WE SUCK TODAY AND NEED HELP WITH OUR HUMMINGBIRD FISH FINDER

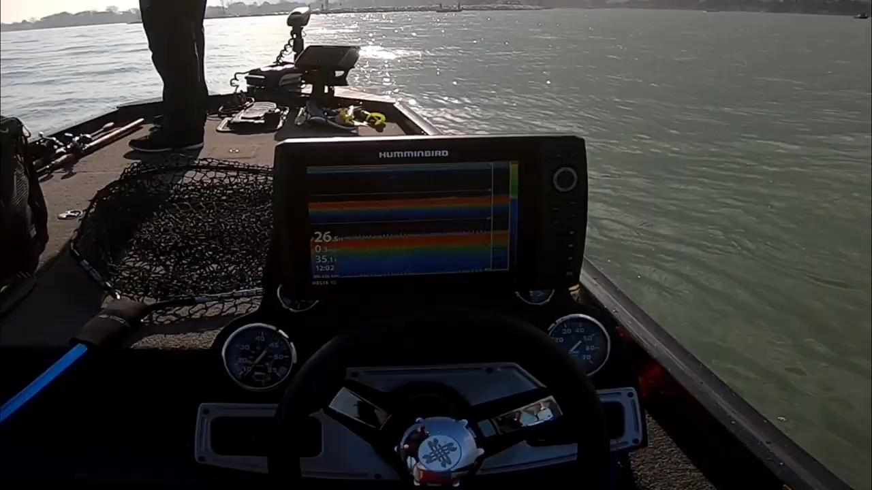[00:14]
and it's 26 feet of water uh we're not in 26 feet of water we're in like 13 feet of water and we get that split screen double screen double bottom if anybody can help us out that'd be great